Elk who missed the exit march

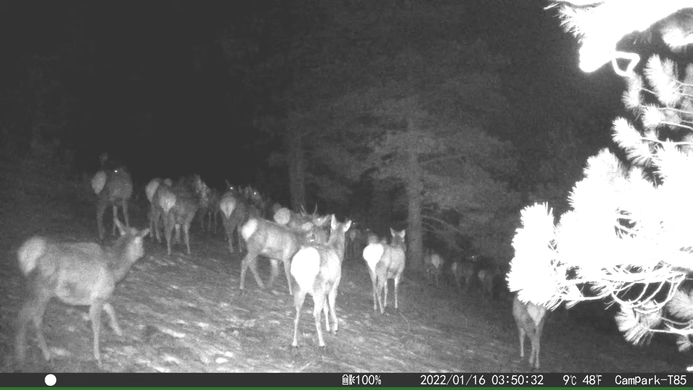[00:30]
You might remember this scene from 16 January 2022 when the elk herds lead cow called for a migration move. Get the troops together, form a line, head count, call off, and remember to save with your traveling buddy. All together now, we only go as one set, no stragglers. I am in the lead. I'll give you five minutes. Buckle up, I want to pass that highway before sunrise.
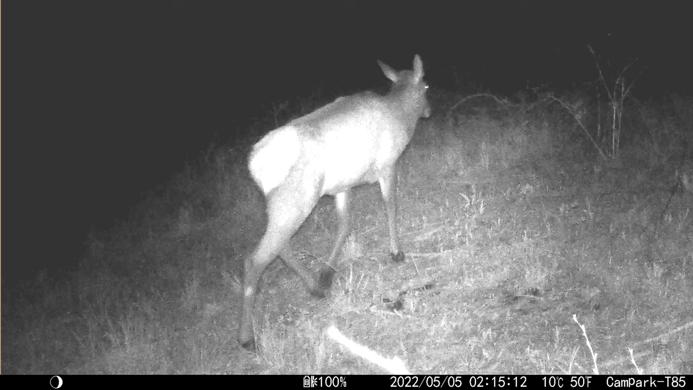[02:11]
This cow elk appeared on one of our trail camera traps on 5 May. Look at her hip area. She is packing a calf. Huh. The bulge is right where it shows that she is within several weeks of giving birth. Remember what I said in that previous video that they give birth from mid-May through early June.
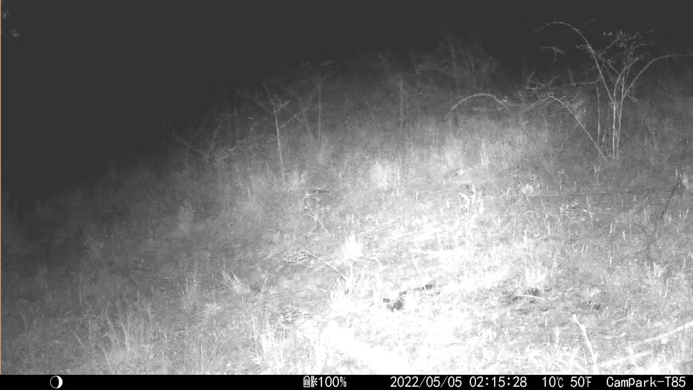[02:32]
Hmm, this video is from the far north edge of Kamiak Butte. Now, just 15 minutes later, this lady is on the far southern edge of the Butte.
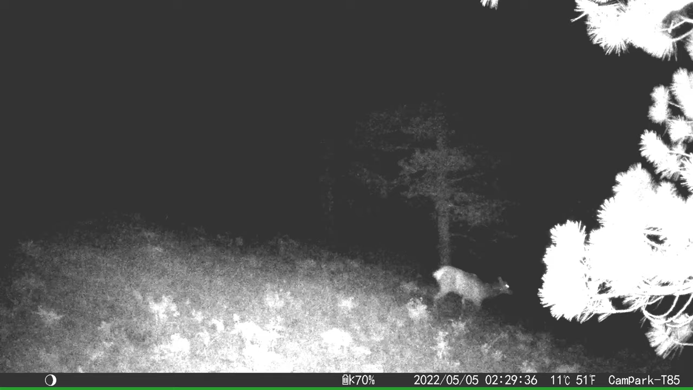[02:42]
That is a purposeful movement through the woodland. This is the same place where the lead cow called out the migration move on 16 January. Hmm, interesting, but it is also near where that lone bull was passing through in late March. About four days later, she appeared on the north-facing aspect again.
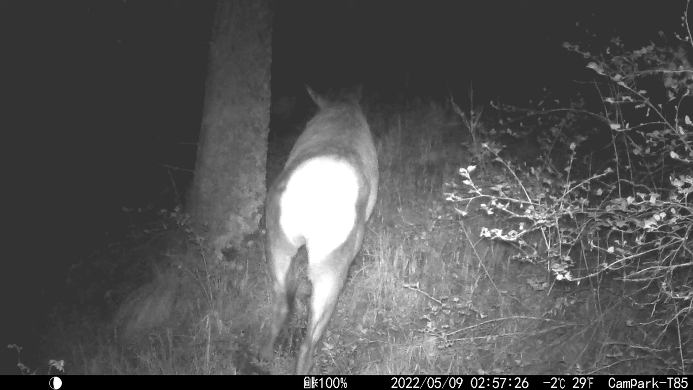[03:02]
Huh, she is still walking around making circles on the Butte. Looking for something to chew. Maybe looking for some companionship? Well, watch her hips again. The load she packs has moved back a bit. Calving is getting closer. Still, nothing seems to bother her lonesome trek. This trek is continuation of the previous jaunt, only about five minutes later on the same morning of 9 May.